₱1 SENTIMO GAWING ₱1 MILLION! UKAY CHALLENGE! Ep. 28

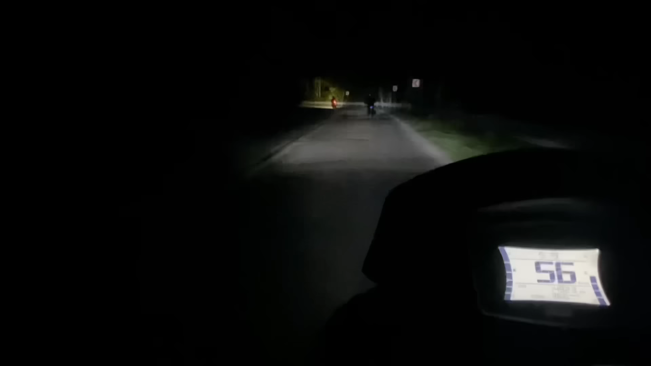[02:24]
Magpa-5:30 na nung nandito na kami sa ano, sa Arco ng Welcome to Nueva Ecija and exit ng Vizcaya.